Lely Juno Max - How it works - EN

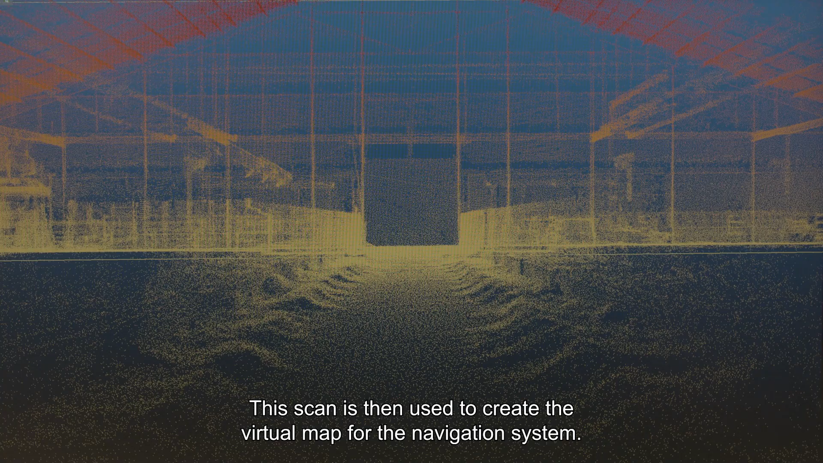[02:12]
All barns, feed alleys, feed fences, and also the yard are included.